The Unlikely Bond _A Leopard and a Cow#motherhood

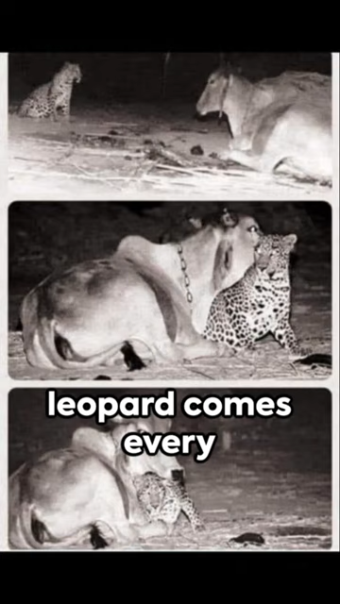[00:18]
He saw that a the leopard comes every night to meet the cow, and the cow licks its head.